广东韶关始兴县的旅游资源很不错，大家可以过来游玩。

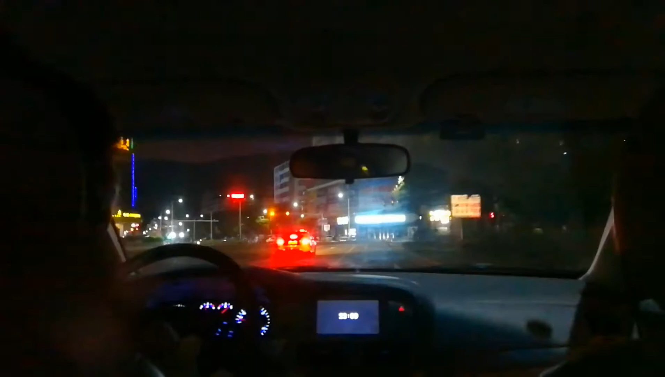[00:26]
即将进入施工路段全长六百米请按实际道路行驶1.3公里后左转三百米处有闯红灯拍照感觉有点眼熟好像来了对啊 有点好像来了不过上次说都是静远
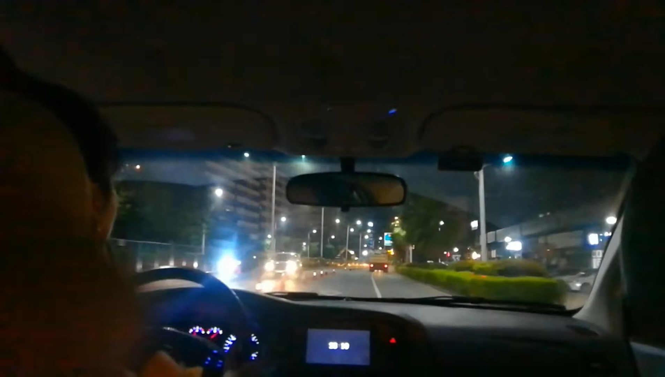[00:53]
齿心也没来过吧这个齿心现在晚上看起来还是不错的这里还有高楼啊前方后面的路跑请直行走中间车道齐心线怎么好安徽那里的挖好烂烟挖上外行完里面